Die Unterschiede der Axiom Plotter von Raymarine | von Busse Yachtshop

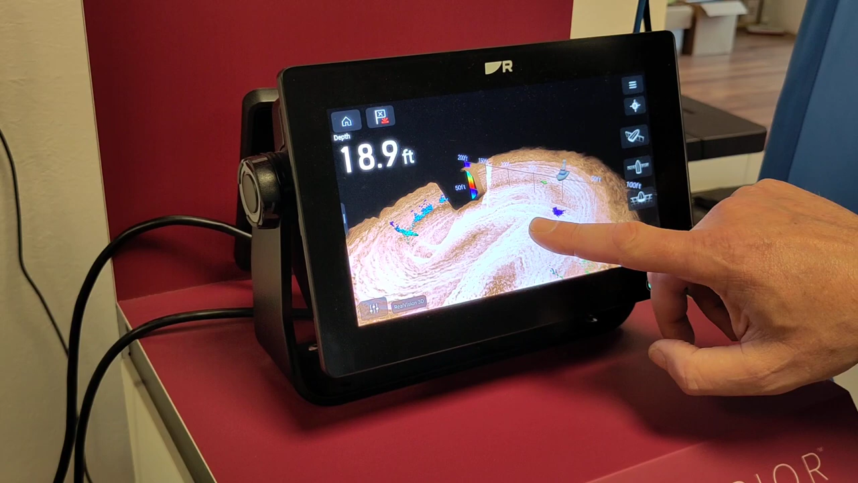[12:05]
On screen: depth 18.9 ft
Gut, das ist solch ein Real Vision 3D Bild, um das mal zu sehen.